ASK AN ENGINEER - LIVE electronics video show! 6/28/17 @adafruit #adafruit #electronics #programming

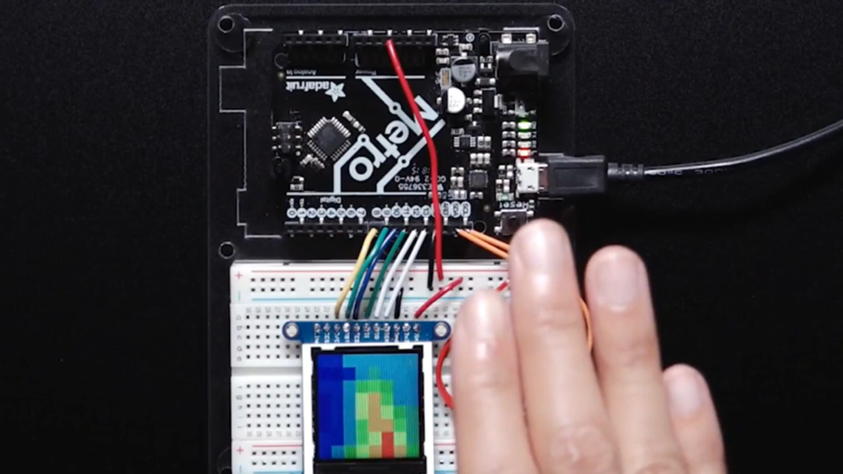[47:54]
This has actually been around for a while, but the price recently dropped to a reasonable amount.
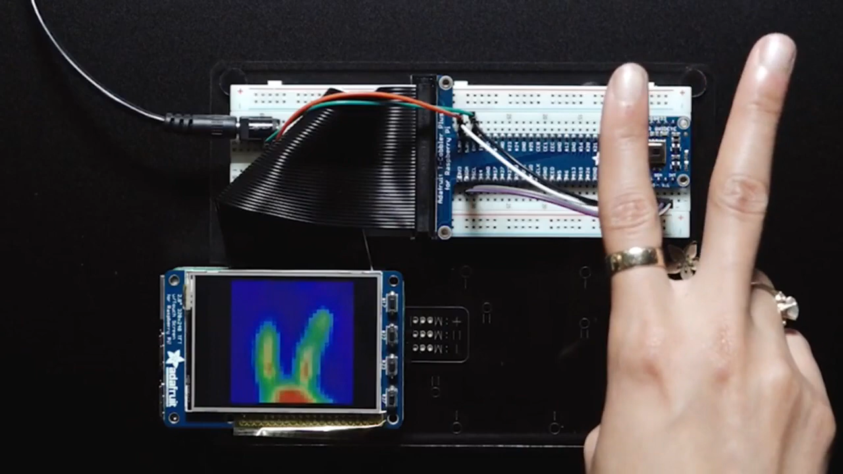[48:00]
So this is the an 8x8 thermal array, like basically mini camera.
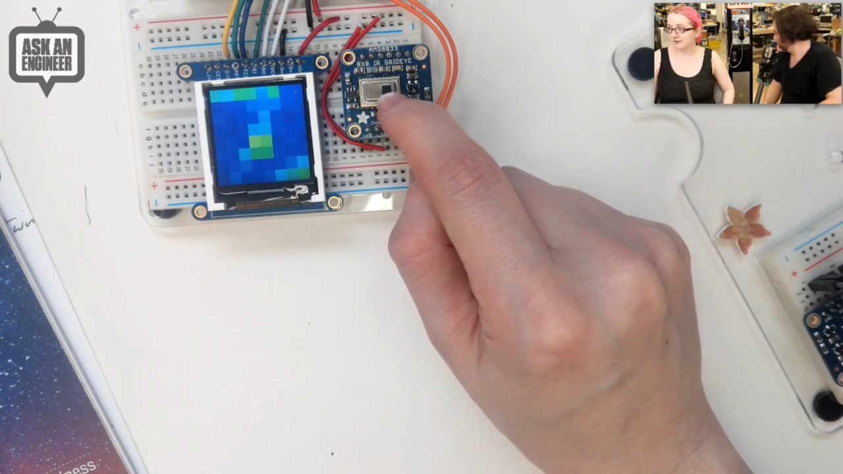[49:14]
The lens is right in the middle. It looks like it's offset, but that's because we wanted to put the lens in the very center. And here I have it just connected up to my Metro, which is Arduino compatible. And I hooked up one of our 144. It's a 1.44 inch, 128 by 128 pixel.
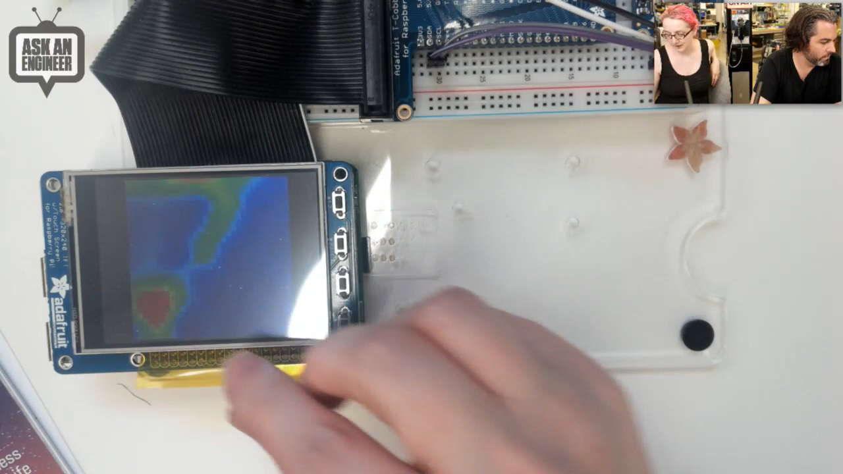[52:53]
bicubic, like, averaging. And so you take the 64 points, but you can turn it into 124 points. So you can get a lot higher precision if you,